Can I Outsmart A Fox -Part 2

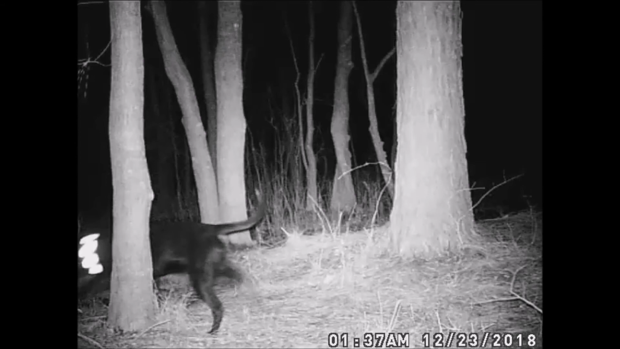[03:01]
This large black dog came by to pay his respects early this morning. It shows the problem I have trying to catch one type of canine when there are other type of canines coming by. 21 minutes later, we get a quick glimpse of the fox coming by. Did you catch it? Here it is again. Summing this up, I may have two fox to catch.